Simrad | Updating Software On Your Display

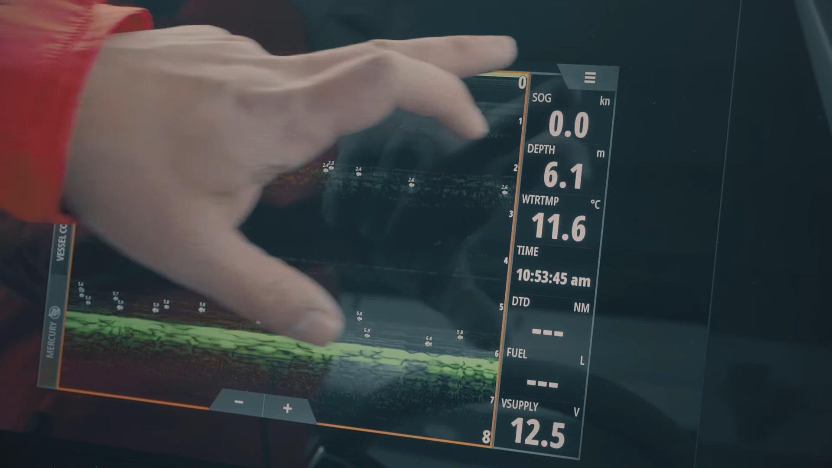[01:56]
On screen: depth 6.1 m, water 11.6°C, speed 0.0 kn
the menu key and then source here will say ids hub and
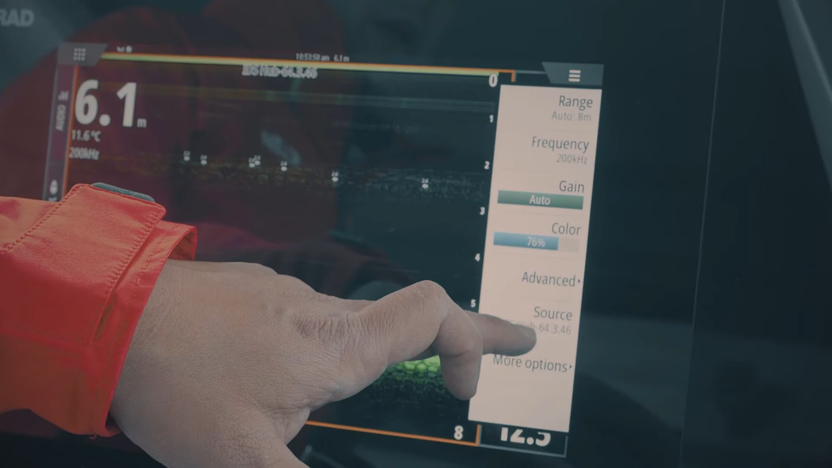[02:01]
On screen: depth 6.1 m, water 11.6°C
it will give you the software version number so the version number that we see here i know is the latest version
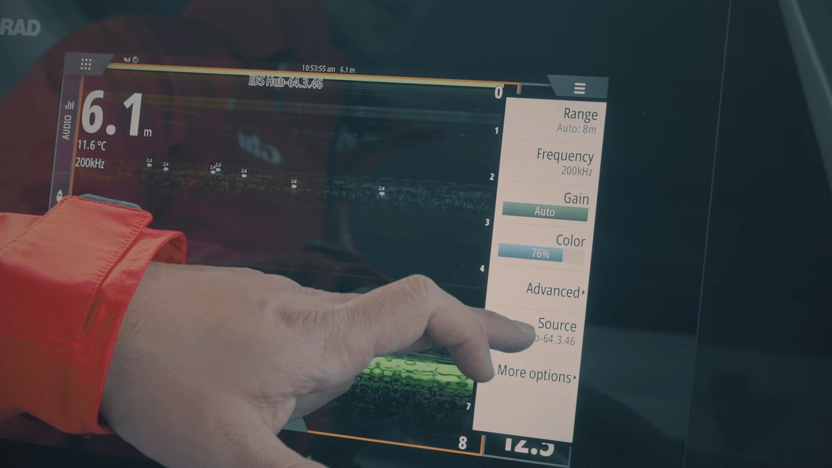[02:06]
On screen: depth 6.1 m, water 11.6°C
now so we can confirm the system is now all up to date